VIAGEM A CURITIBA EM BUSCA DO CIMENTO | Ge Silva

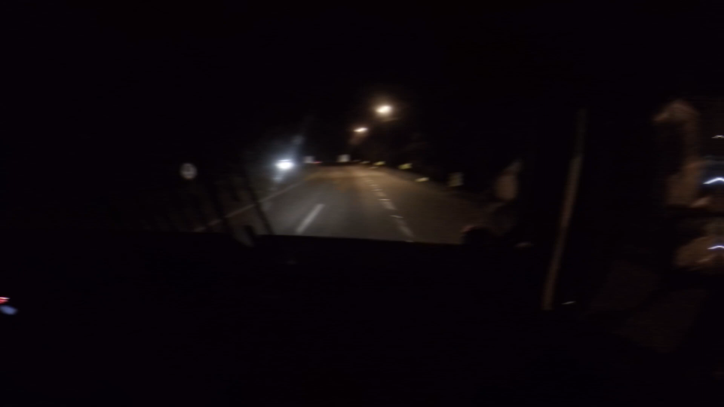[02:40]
ó, descendo aí a Serra de Curitiba, aí, ó E tem chão ainda, nego Quanto, mais quanto tempo aí, ô, Cebola? Daqui lá Daqui lá dá umas quatro horinhas Galera, daqui é da Serra de Curitiba Até a buraca lá, nós vamos buscar o cimento Adrianópolis O lugar lá, 11 Ah, quatro horinhas São, e agora são 10h40 10h40? 9h40, porra Ah, 10h40 aqui, ó
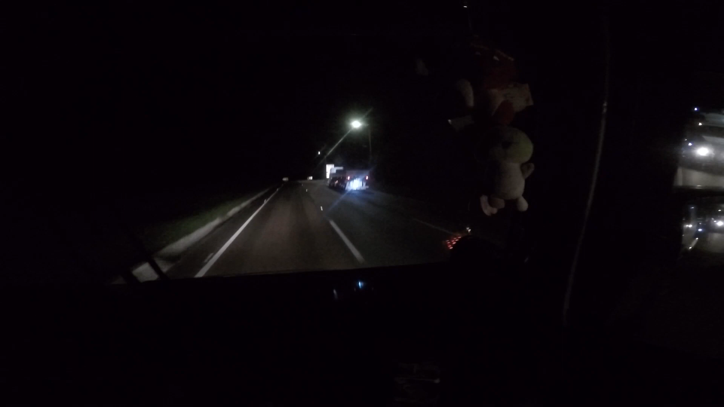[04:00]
Positivo Aí, ó Serra de Curitiba Juca
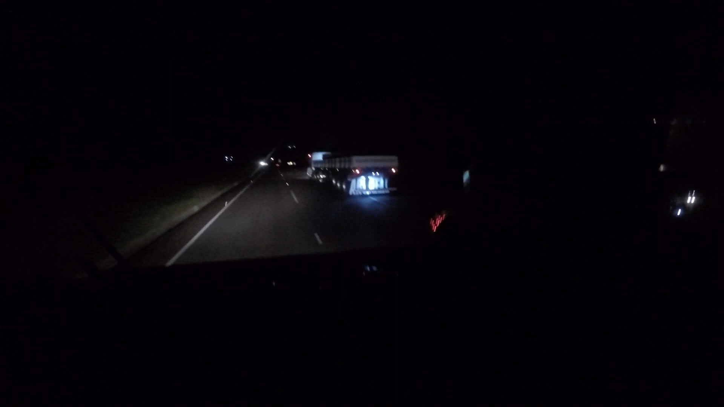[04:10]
Juca da Bolea A bicha brilha, não
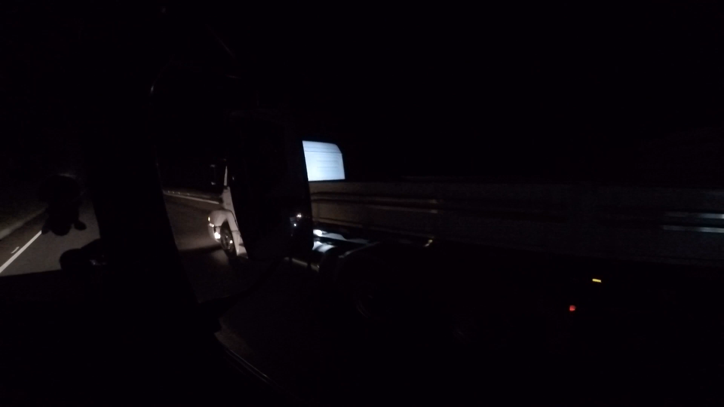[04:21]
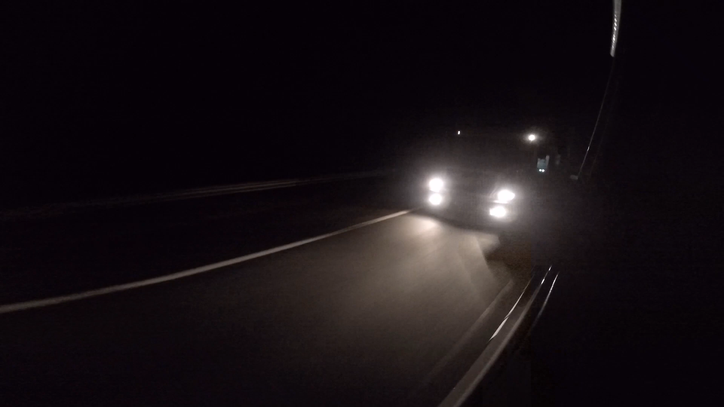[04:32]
E tá por cá, hein? Daqui a pouco nós encontramos o Xepa também Já fizemos aquele videozão aí As três branquelas Positivo É por cá, mano Os queridão aqui é o que domina, tá bom? Juca vem lá Só os faróis dele
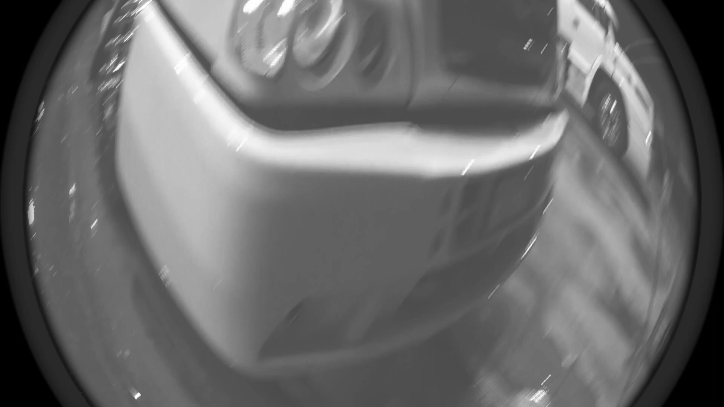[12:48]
Tá ligado Hã? Tá ligado Tá ligado, tá ligado Não tô vendo nada aqui, galera Só dá um toque na tela